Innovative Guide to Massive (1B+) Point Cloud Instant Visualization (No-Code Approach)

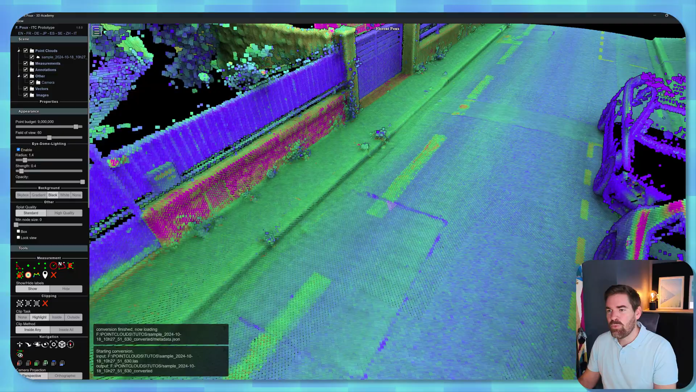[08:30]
But this is super cool to be able to very
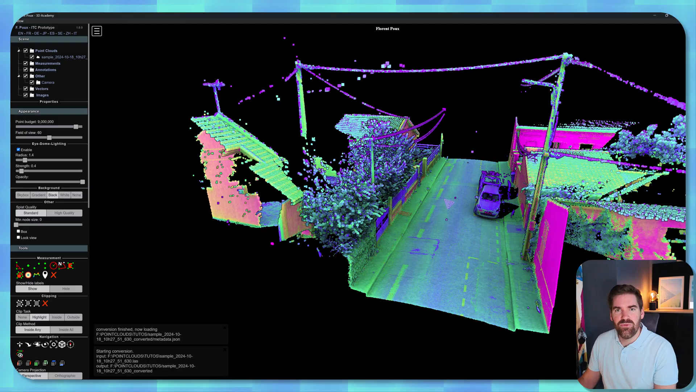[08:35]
quickly take any point cloud for a spin going through these various strategies. So if you remember, we converted our file to an LAS file, and we converted this LAS file with Pottery to this modified nested octree, and it's loaded. So at this stage, it's really a matter of how big your point cloud is. You, or I would advise to go through this strategy, if your point cloud is above 250 million points. If it's below that, you can directly load it with Cloud Compare.
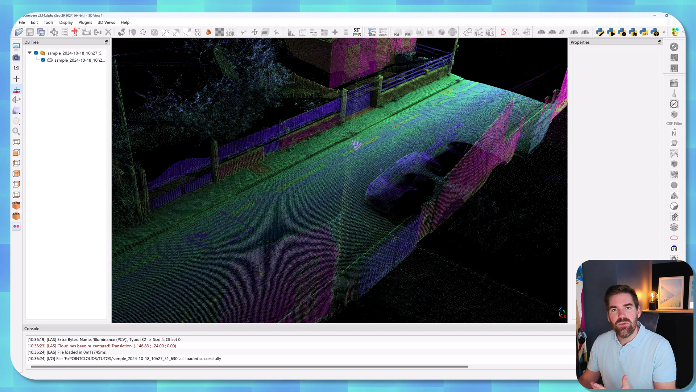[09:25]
But sometimes it's a bit more crisp. The big downside to using that is that you cannot work directly or edit the file. So this is what I need to show you, all right? Imagine you have a large point cloud, and you want to edit it.
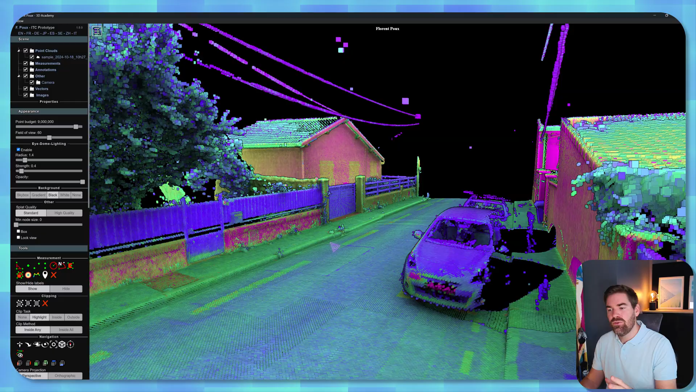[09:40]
So the first pass is visualizing that, what are you going to play with,
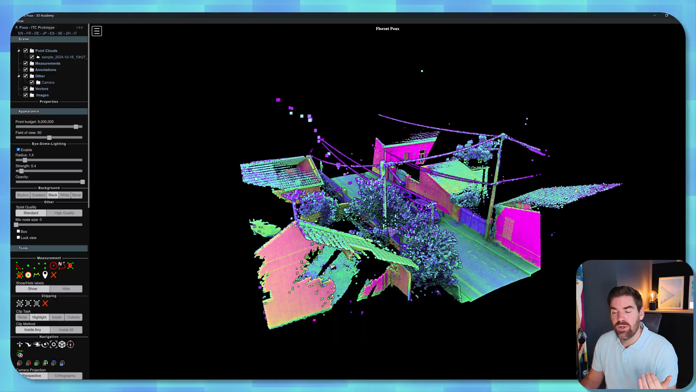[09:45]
and now you want to play around with it in Cloud Compare.
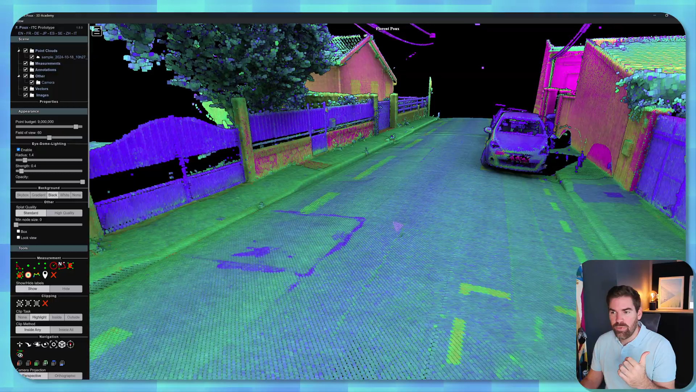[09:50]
Usually it means looking a bit at how it's profiling your dataset. So you have some various tools on the right side, like measurements. You can take some kind of measurements, like this, right? To have the coordinates. The thing that I want to show you is exporting data pretty easily. So in here, you have this little tool called Profile, and basically it will allow us to export some kind of data with a little trick. So what I do first is I click on it, and let me define maybe two points,
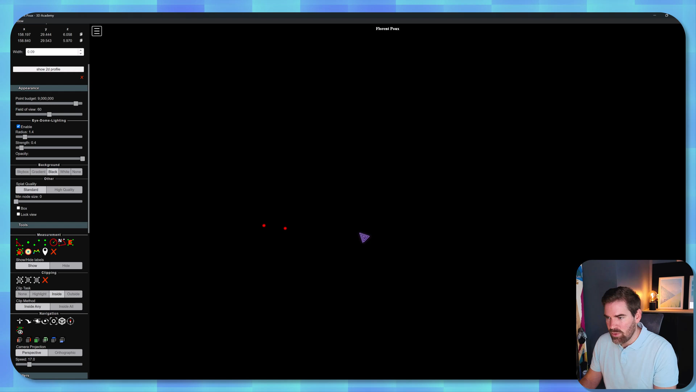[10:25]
like one here, and one here.
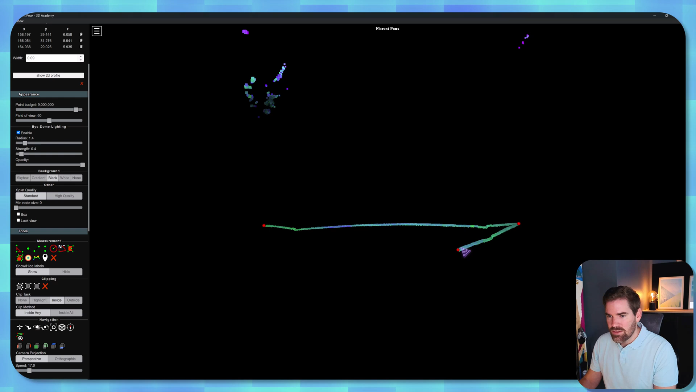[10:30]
So this shows you the profile, right-click to stop. It shows inside any clip task you can make known, or you can highlight to see exactly where you did your a little path.
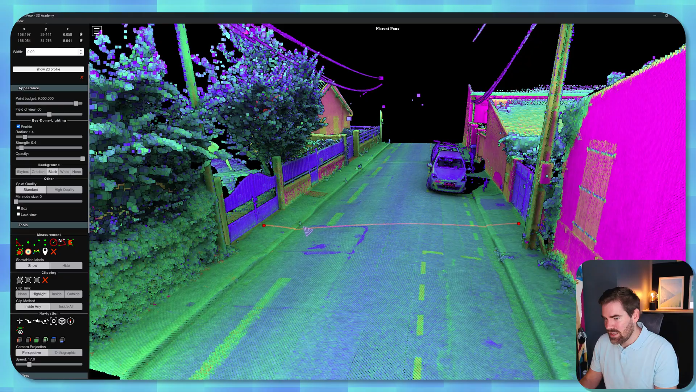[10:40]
So what you can do after that is take the point, and maybe change a bit the way you do the slice. Check out only this slide I can highlight inside, and this is what I would get. All right, so the next thing that I like to do is increase the width, for example,
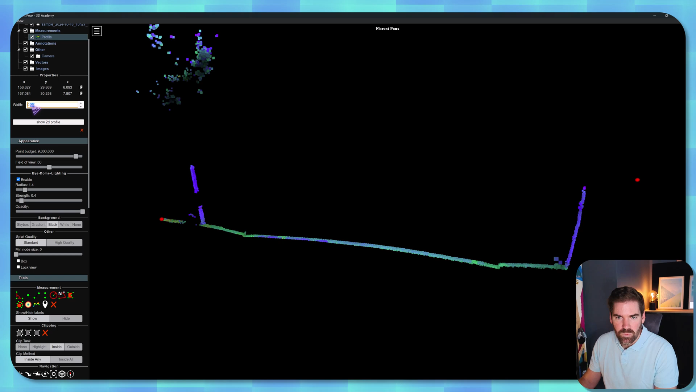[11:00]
to about 0.5 meter, to have a bit better view.
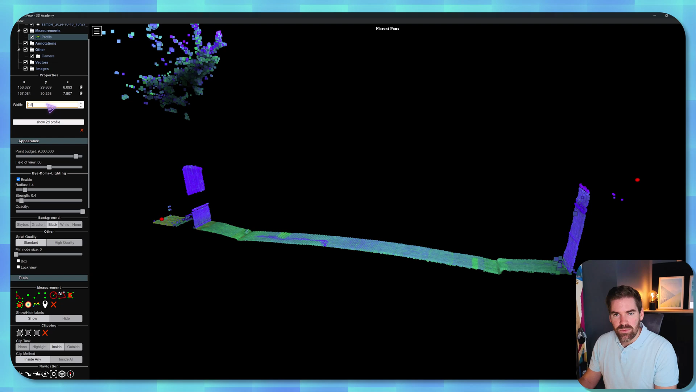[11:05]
And what you can do thereafter is, again, I will just highlight, you can show the 2D profile.
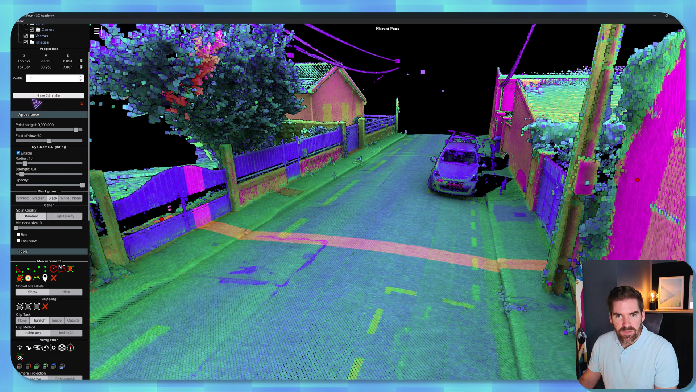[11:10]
And this is super nice.
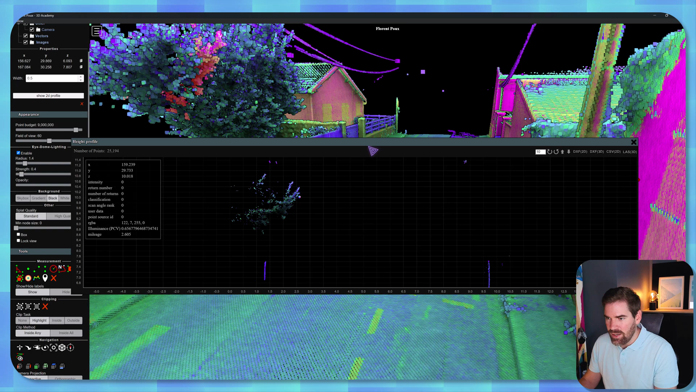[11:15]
It creates a profile, right, that is actually synchronized with your point cloud. So if I were to put my cursor, you can see on the point cloud that you have the cursor that moves with it. This is a super cool addition. And on the left side, you have all the interrogation and the feature as well, which are held in the LAS file, right? So now the last stage is, what about selecting like this and exporting to Cloud Compare?
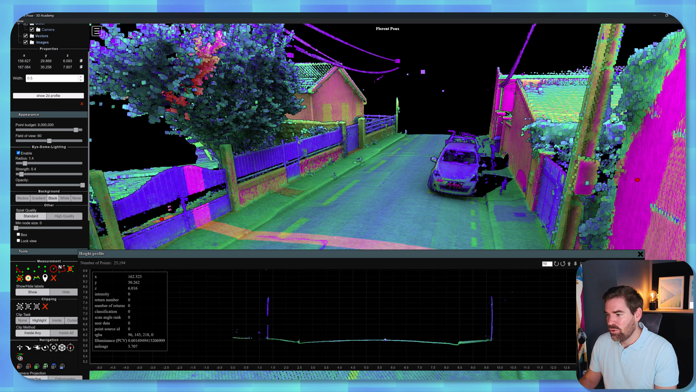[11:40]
So you just click on LAS 3D, and then you save your profile, let it live like this, in the same folder, for example. So I save it.
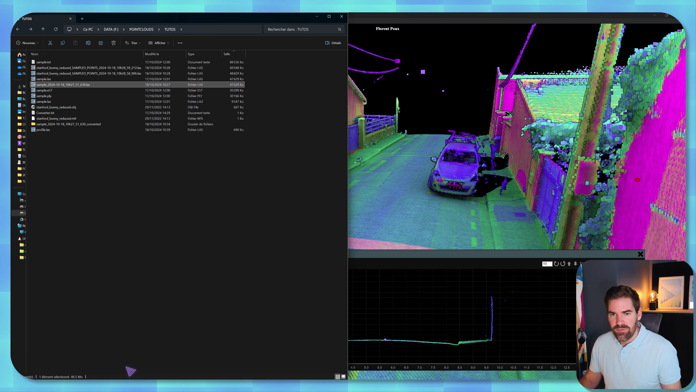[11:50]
And if I open my folder, Open Cloud Compare, I drag and drop my profile in here.
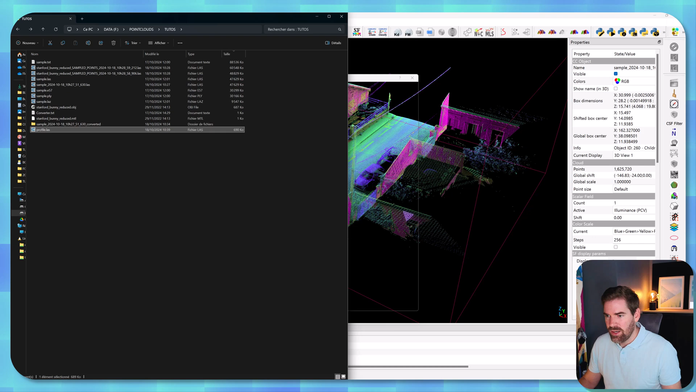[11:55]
I press Apply. Yes to all.
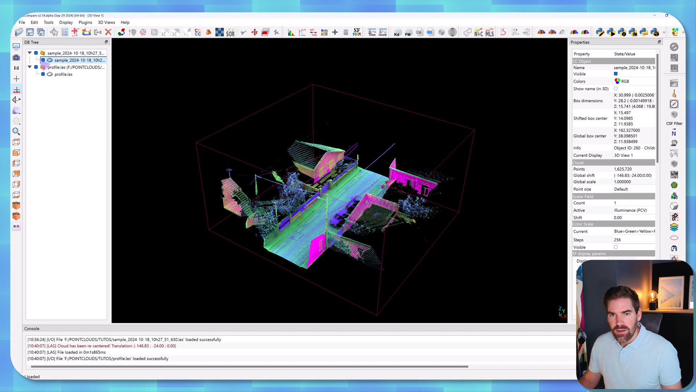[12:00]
then you see that now I have my profile. So let me zoom in, which allows me to work with it in Cloud Compare. So this is super cool.
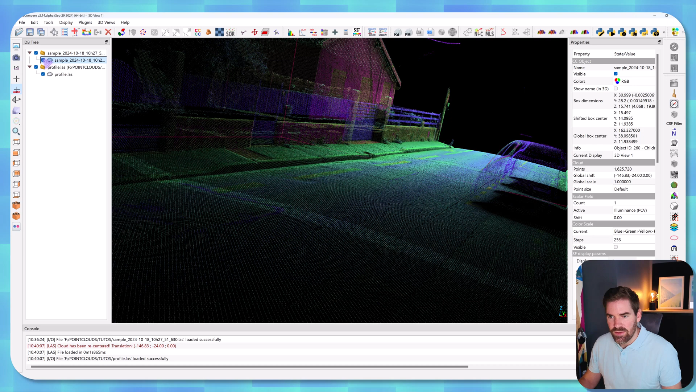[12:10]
And as you can see, this is perfectly aligned. So we don't have a shift by working with S-coordinates.
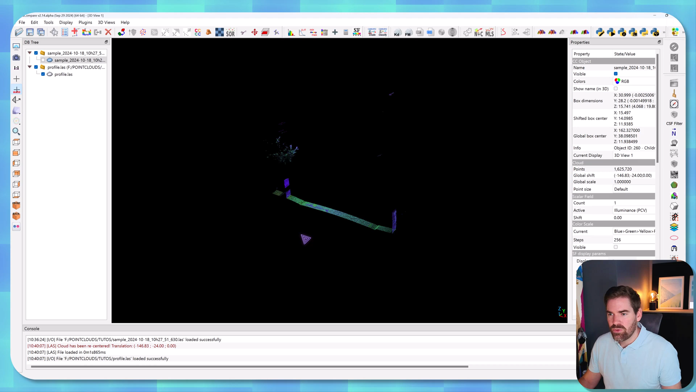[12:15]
So this strategy is super handy from the get-go to really understand what we are dealing with when it comes to the input point cloud data or input mesh data. So the second thing that I wanted to show you is the mesh, of course.
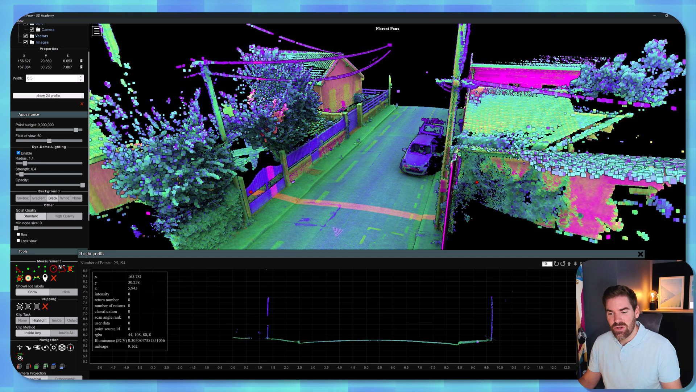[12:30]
So as we saw in here, we had our OBJ mesh
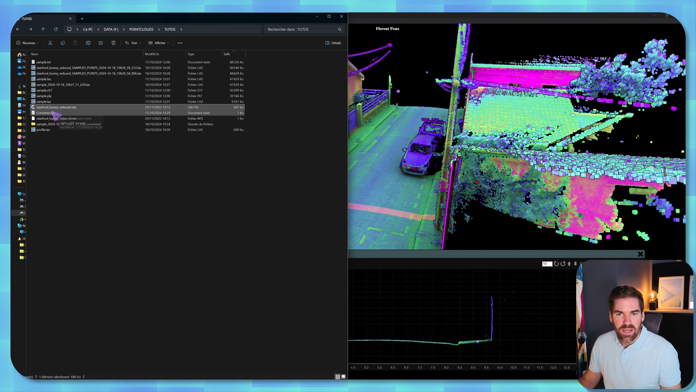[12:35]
where I will just load it in Cloud Compare as a first pass so that you can see it.
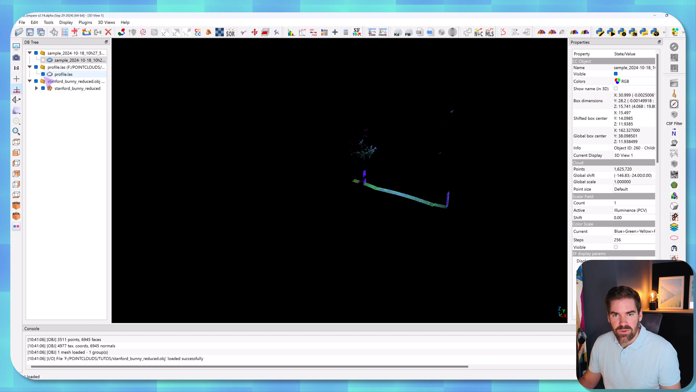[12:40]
I don't have a material which is perfectly normal because it's black.